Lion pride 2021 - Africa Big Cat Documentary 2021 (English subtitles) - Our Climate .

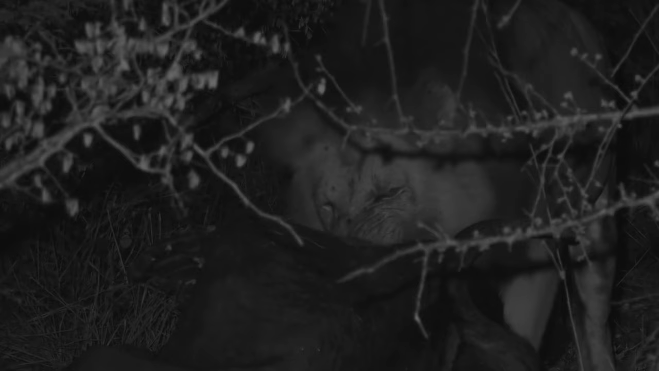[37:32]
The old king eats his fill before his family arrives.
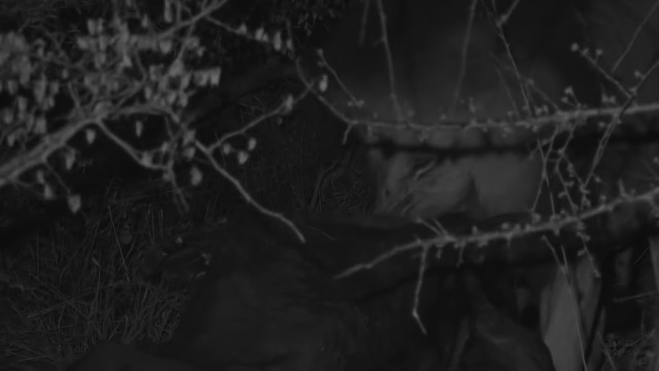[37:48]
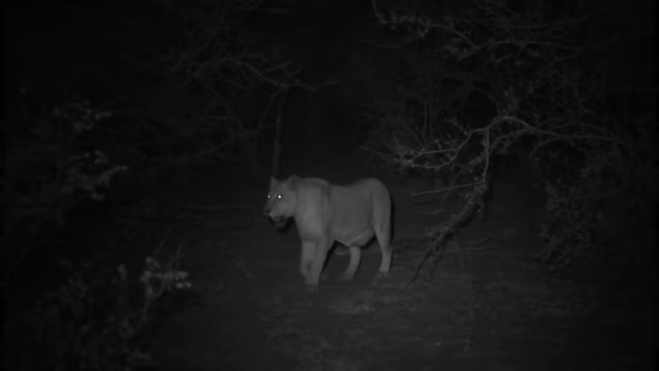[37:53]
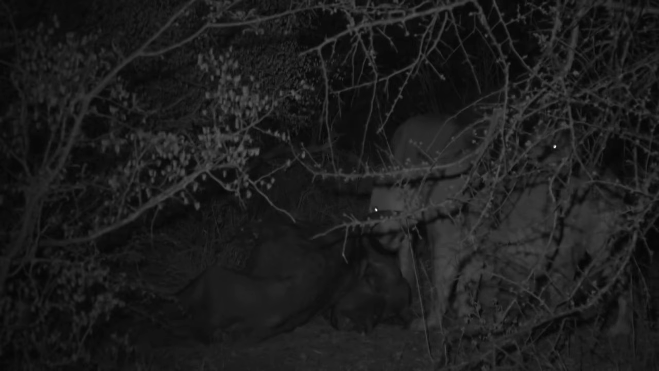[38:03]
After greeting them both, he moves off to let them feed in peace.
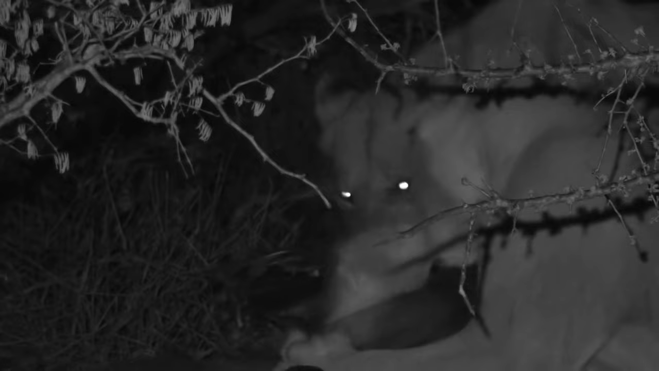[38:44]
Females are hungry and will eat up to 20 kilograms of meat in one go. A meal like this will keep them busy all night
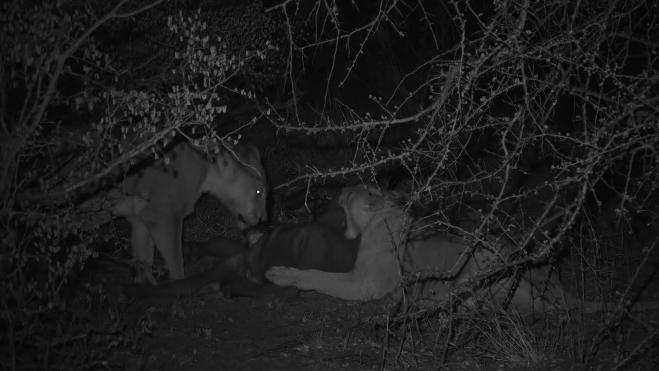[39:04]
and replenish the mother's reserves so that she can produce rich milk for her growing cubs.